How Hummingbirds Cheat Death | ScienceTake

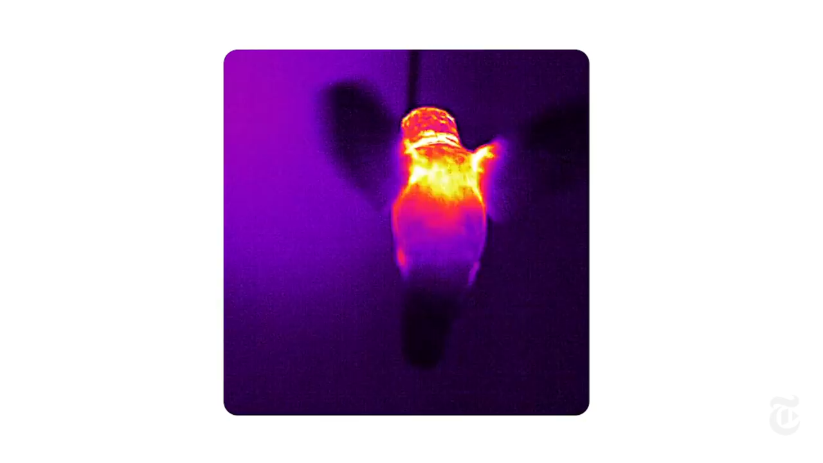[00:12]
This is infrared, a glimpse of a hummingbird's internal heat, metabolism at full burn.